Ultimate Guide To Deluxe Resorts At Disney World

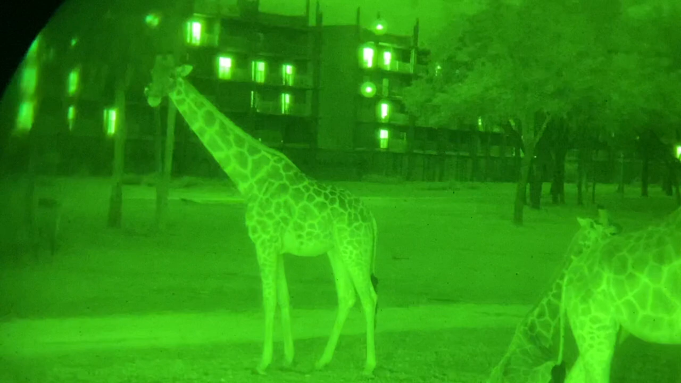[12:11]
but sometimes Animal Kingdom Lodge does offer free night vision goggle viewing.